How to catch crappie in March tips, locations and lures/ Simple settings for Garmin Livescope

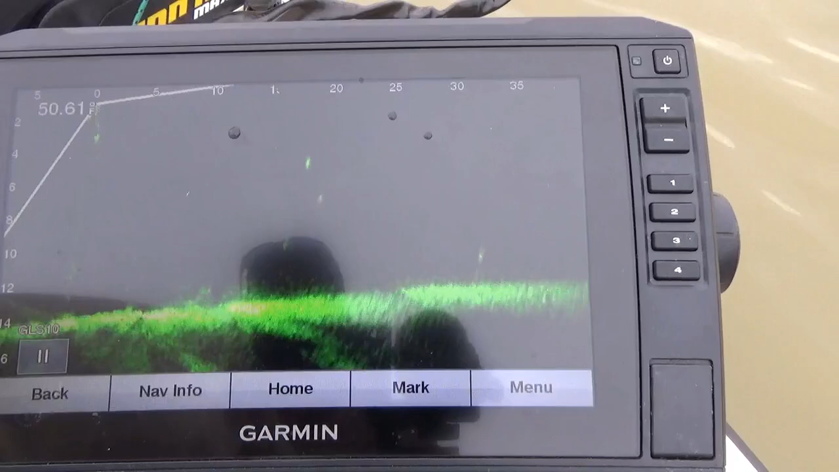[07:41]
See that stump right here on the bottom? It is literally loaded with fish. I'm telling you, just loaded with fish. I don't think none of them is really big crappies. But, it has got a lot of fish on it.
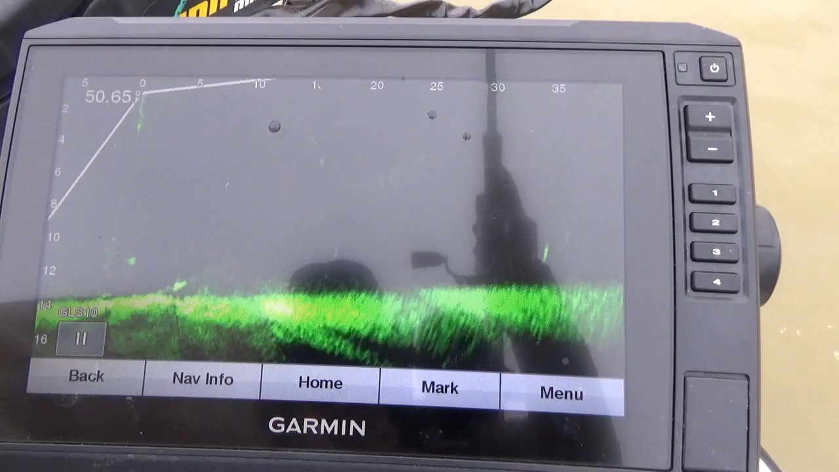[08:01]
Dropped down on there again. Long way on the bottom. See all the fish, there's some above it, some around it, some down in it. When I came across the stump, it actually looked like it was actually moving. That's how many fish. See that? That's how many fish is on that stump there. See if I can get right down on top of it.
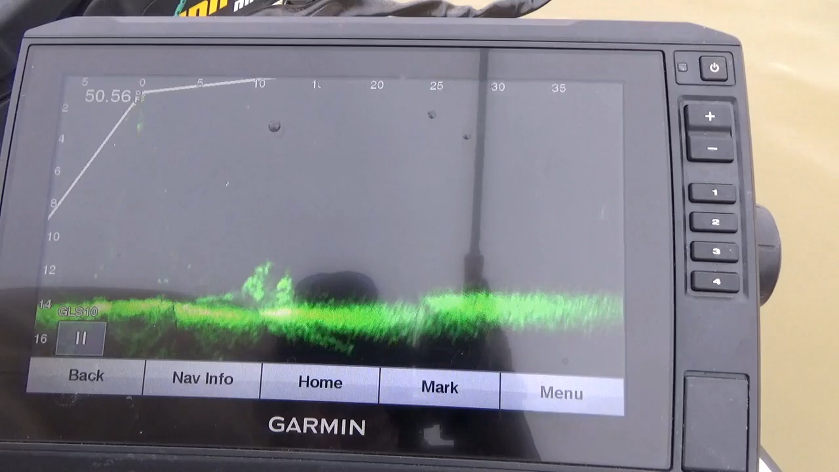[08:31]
I'm going to fall a little short of it again. Just break a part in there. That's what that live scope will... That's what that live scope will help you do. It will help you spot those places that...
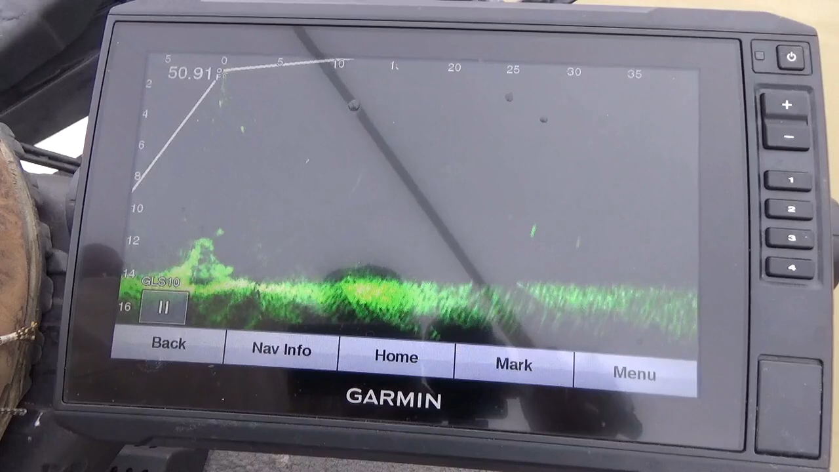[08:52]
You can see a fish coming out of there. There's a couple of fish.
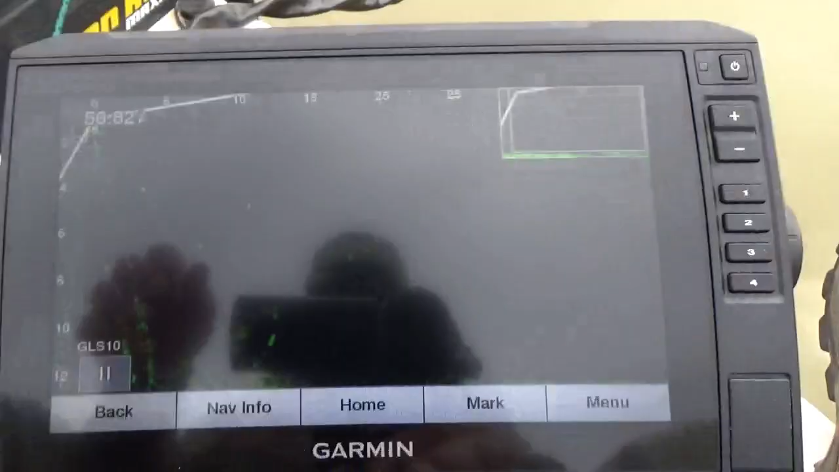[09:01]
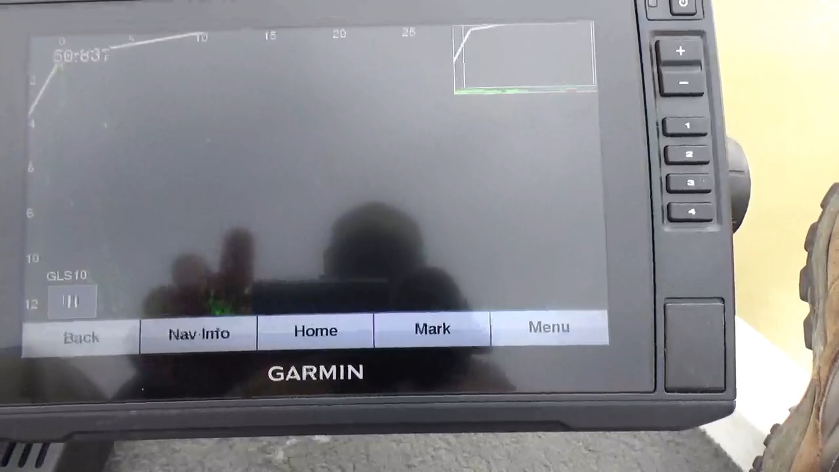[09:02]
All right, real quick, let's just take a look at my settings.
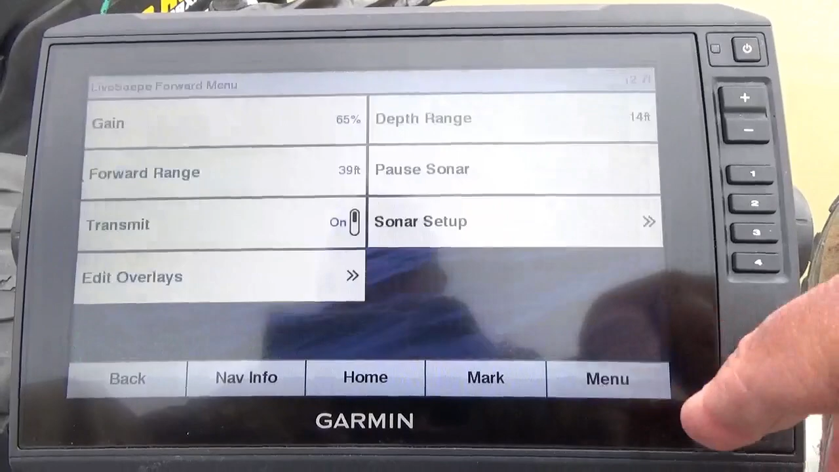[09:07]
So let's just go back to the screen.
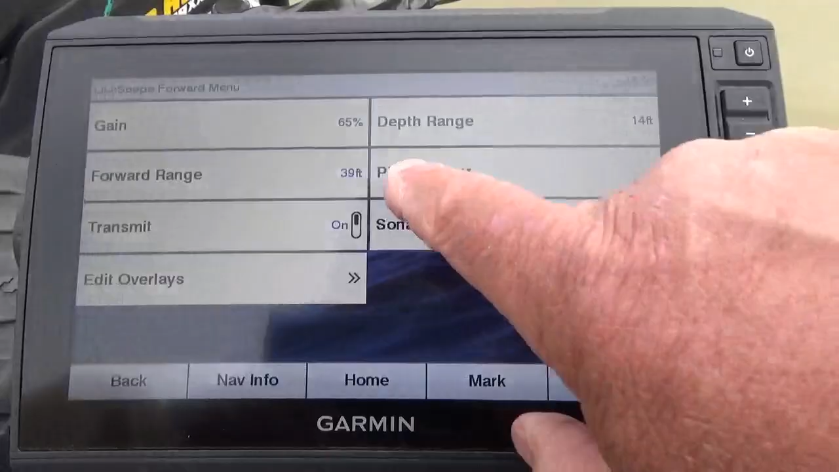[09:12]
Okay, so I hope you can see this.
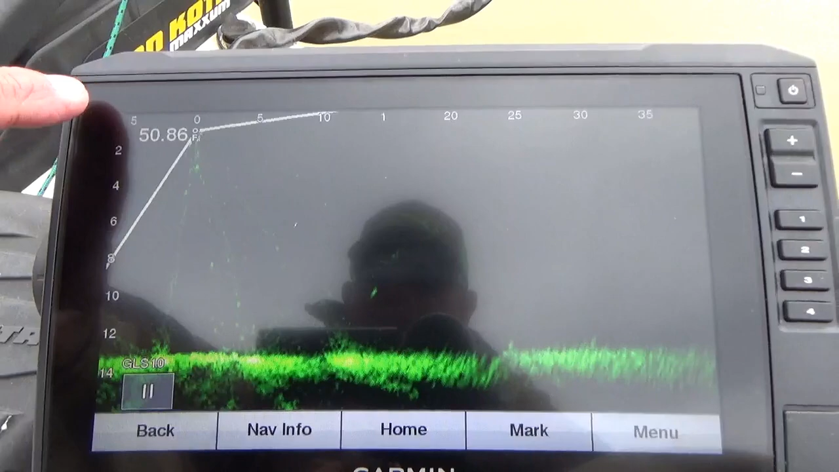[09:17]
I like to keep my depth range here on the left a couple of feet lower.
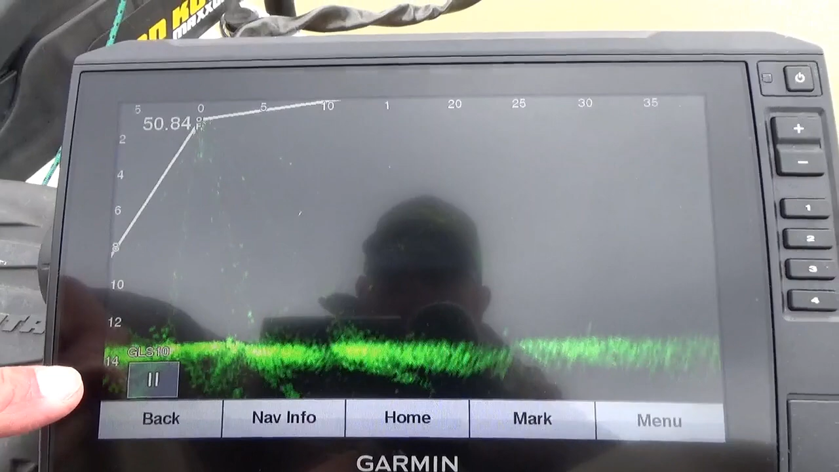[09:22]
So if it's 14 feet of water, I like to keep it around 16 feet. Now you can set this on automatic, but I particularly just like to do it manually. This would be where your live scope is. This would be directly under the boat. Looking forward, I got this set on at about 40 feet.
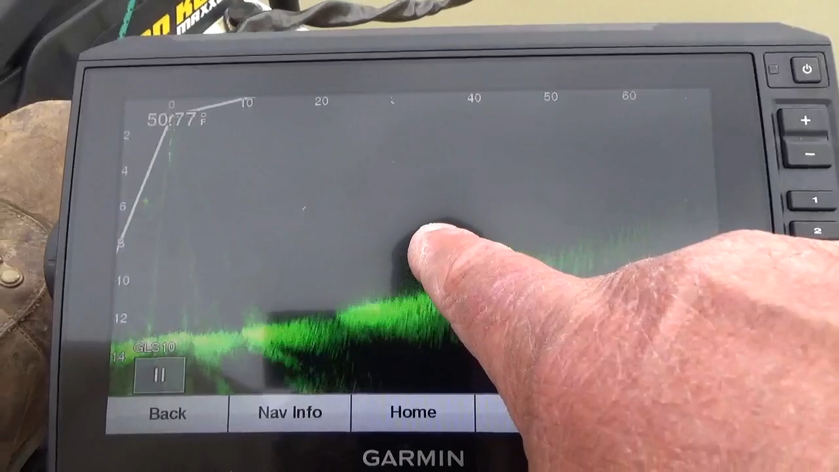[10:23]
All those are fish. And that's, of course, that's the bank here. So that's the difference. I'm looking at a lot further. I don't see detail, but you see those little blips?
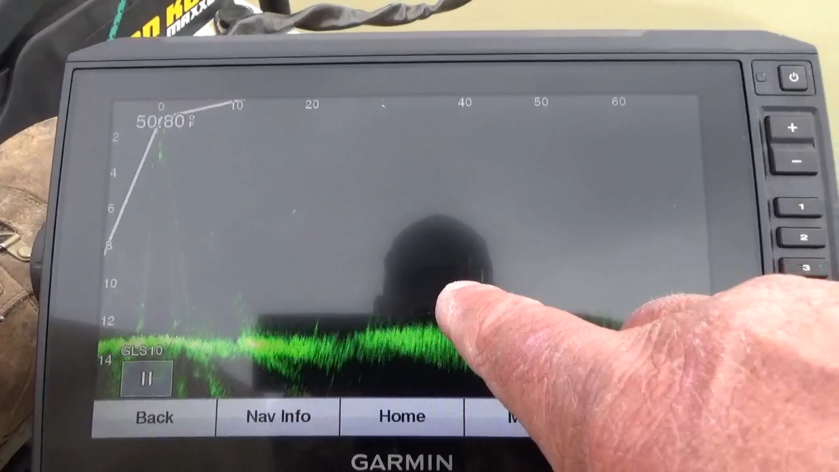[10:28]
That's fish out there.
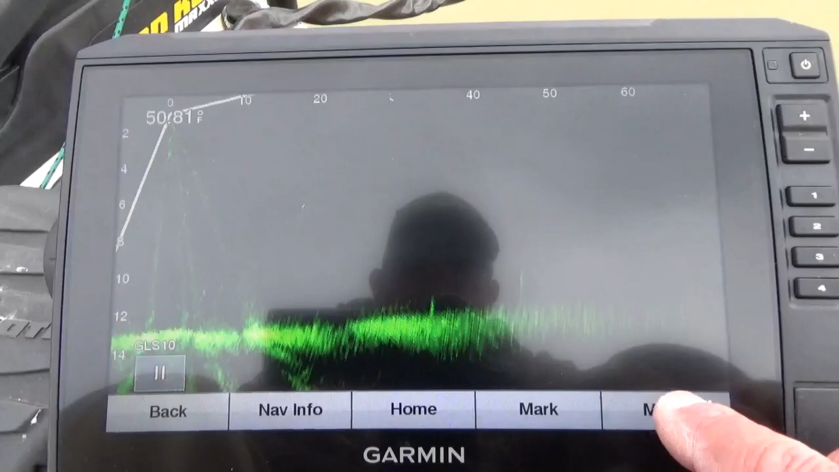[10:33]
Now, if I'm just running and looking and I see a big one, then I have to come back and I'll go up. And I like 35 to 40 on my forward looking.
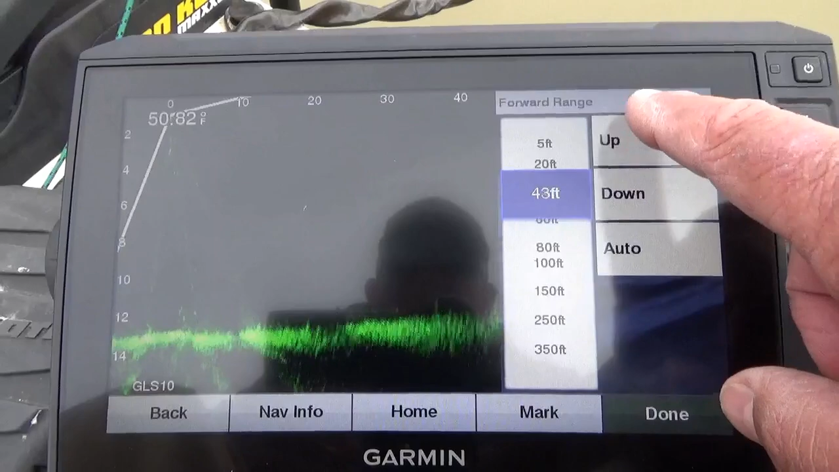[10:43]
On screen: water 50.82°F
I've got used to, I'm going to set it on 40. I've got used to, on 40 feet, I can identify a larger crappy than, say, a smaller crappy. So that's the way I stay forward looking on 35 to 40 feet and I manually set my depth range.